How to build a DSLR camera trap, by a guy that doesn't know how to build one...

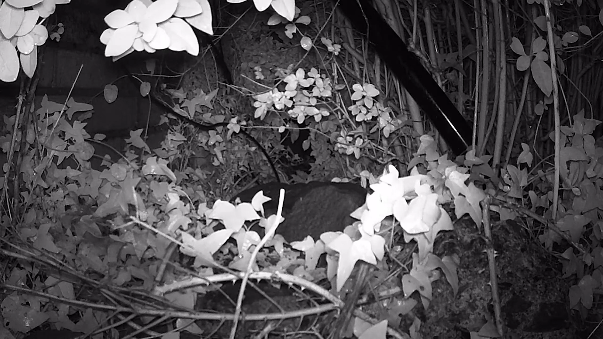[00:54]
Checking through the footage, I was pretty surprised with what I found. I was getting at least one fox every night, and it wasn't uncommon to see two or three. There were a couple more surprises though. If you look closely, you can see this vixen is lactating, which means that there are a few fox cubs nearby, which is actually quite exciting. I wasn't sure at first, but if you look at this second clip, it confirms it.
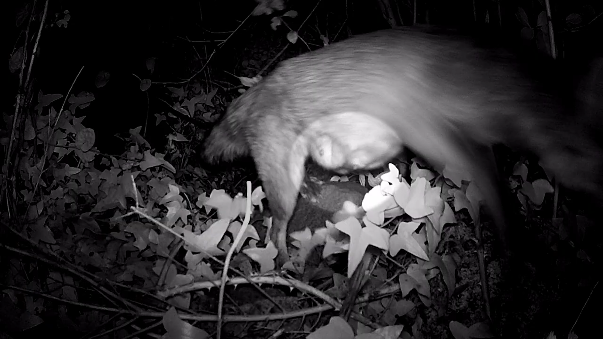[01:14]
There was also a very unexpected discovery in the form of this fox with just three legs.
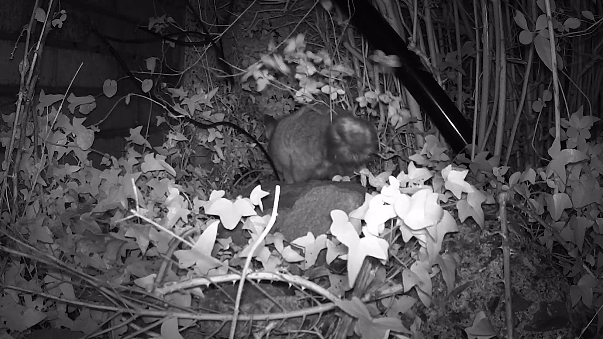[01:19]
At first I was worried for it, but after regaining its footing, you can see that it actually looks surprisingly healthy.
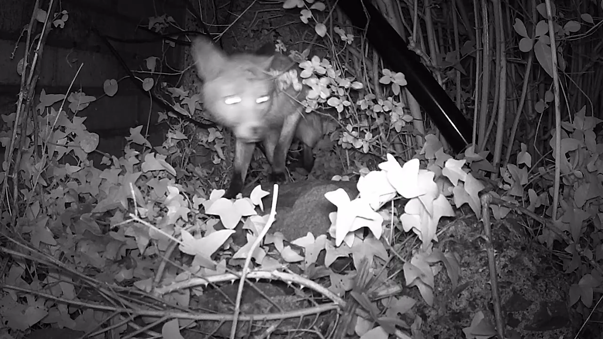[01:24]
A testament to the amount of food that can be found by wildlife in cities if it knows where to look. Perhaps the biggest surprise of all was the sheer number of individuals. Putting together all the clips I had from locations 1 and 2, I identified 5, possibly 6 individuals that passed through my garden every few days. With all this activity going on right under my nose, I was buzzing to get building my first DSLR camera trap. Or try to.